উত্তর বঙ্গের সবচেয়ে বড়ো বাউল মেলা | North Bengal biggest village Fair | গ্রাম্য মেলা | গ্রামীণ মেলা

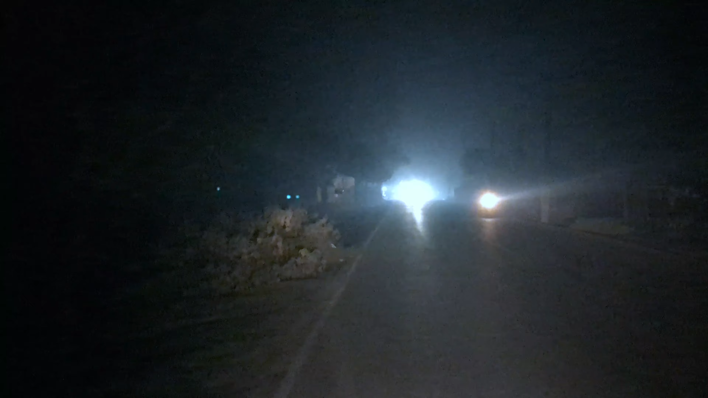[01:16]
শীতের রাতে কুয়াশার বুক চিনে আমরা কজন বেরিয়ে পড়লাম ফুলবাড়ির বাউল মেলার উদ্দেশ্যে।